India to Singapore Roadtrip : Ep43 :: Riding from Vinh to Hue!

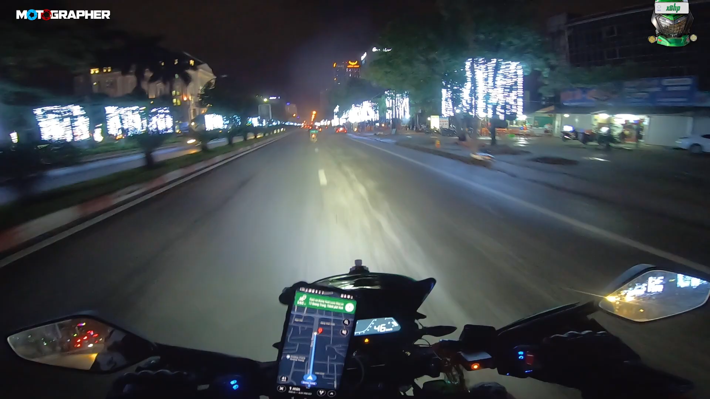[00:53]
This is the town of Vinh V-I-N-H And it's all decorated so beautifully Seems that Christmas is early here 25 days early to be exact A lot of Christmas trees We have seen right from Hanoi till here Oh man